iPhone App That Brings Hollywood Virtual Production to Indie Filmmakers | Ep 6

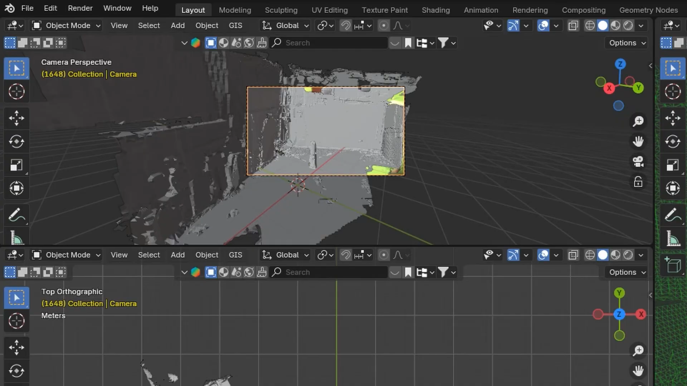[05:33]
In Jet Set, you do a 3D scan of your set, so you can use this mesh to line up your virtual environment perfectly. As you're shooting, Jet Set is tracking your camera position.